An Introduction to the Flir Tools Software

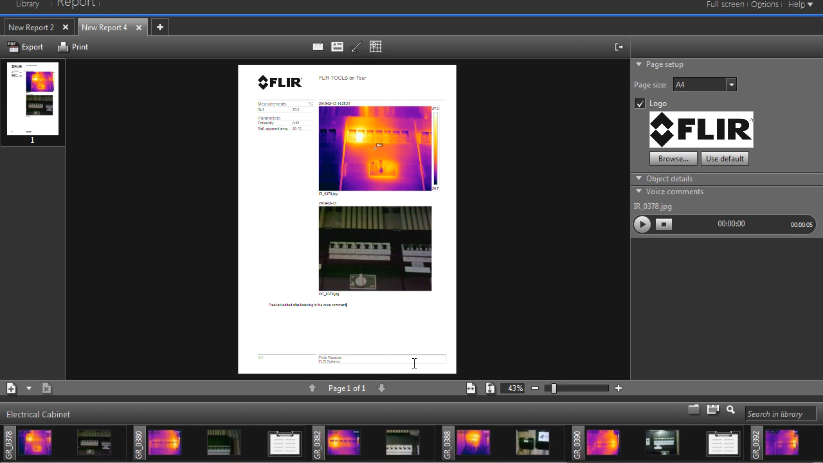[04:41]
Flir Tools allows you to customize your report the way you want it. Logos, headers, footers, it's all easily adapted to your needs.
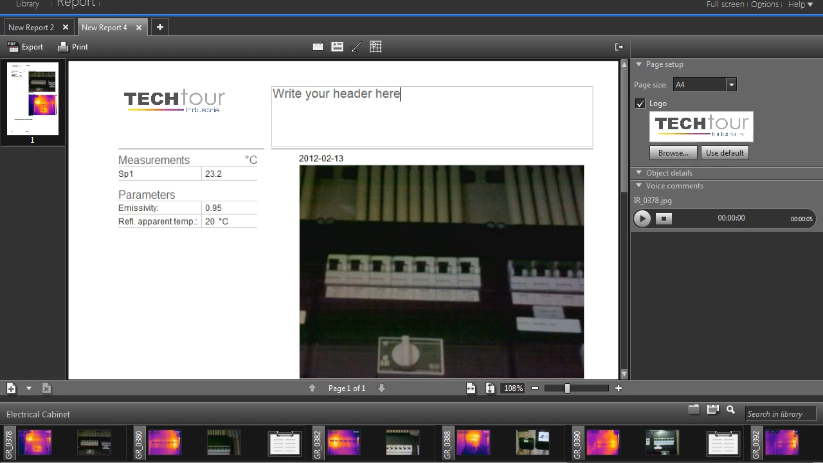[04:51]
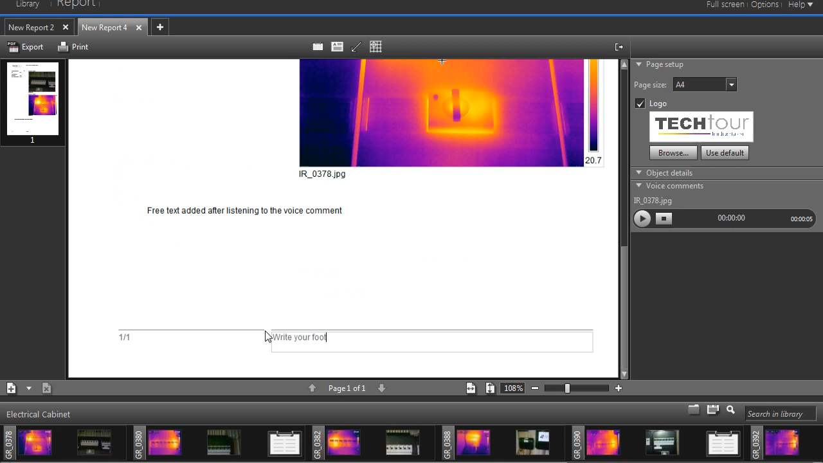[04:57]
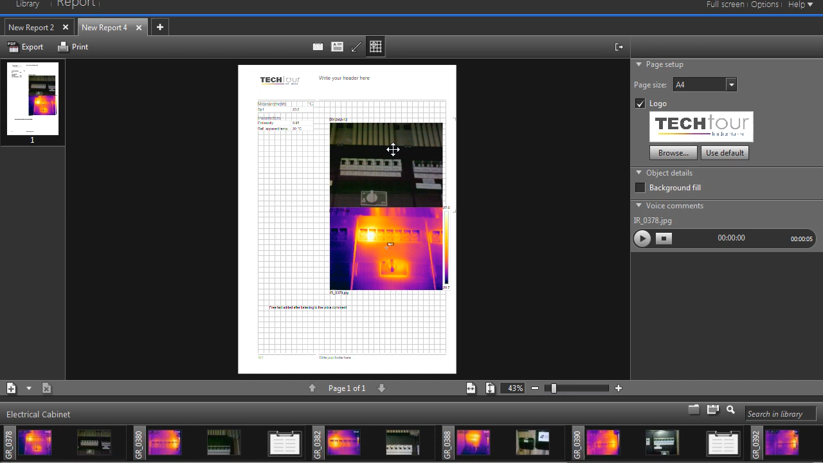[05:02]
The grid can be used to arrange all items in the report the way you like them.
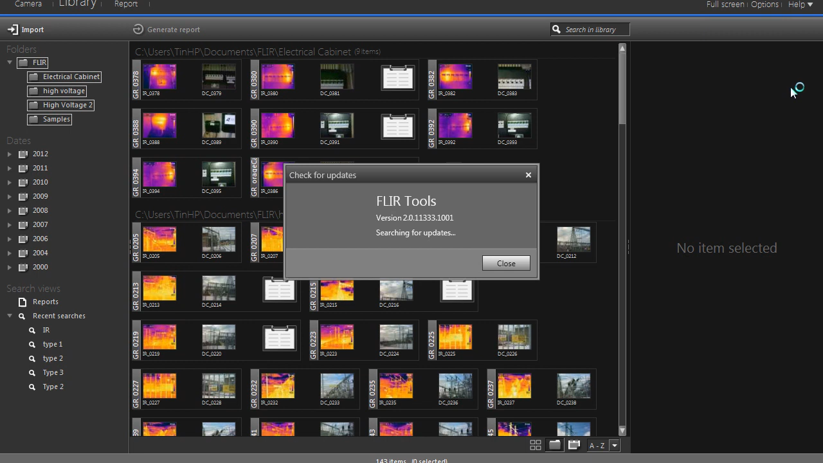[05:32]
Apart from generating reports, Flir Tools also allows you to keep your Flir thermal imaging camera software updated. When you connect the camera to Flir Tools and check for updates, it will automatically look for the latest camera software.
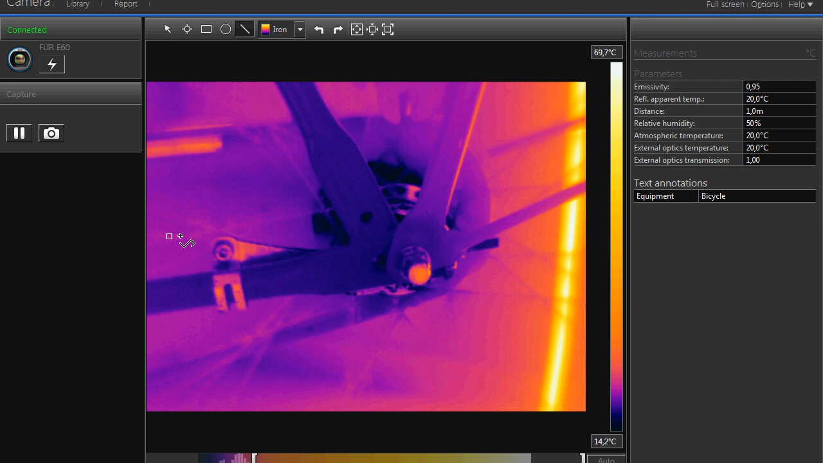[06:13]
On screen: scale top 69.7°C, scale bottom 14.2°C
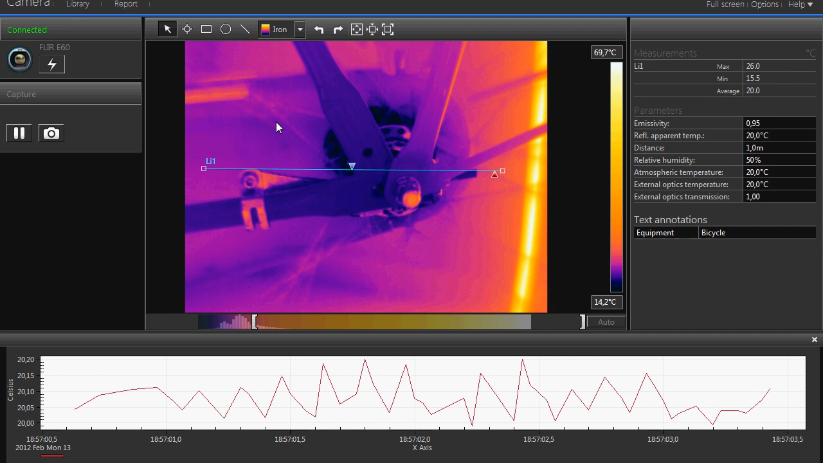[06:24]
On screen: scale top 69.7°C, scale bottom 14.2°C
Flir saves the thermal images with all its temperature data included.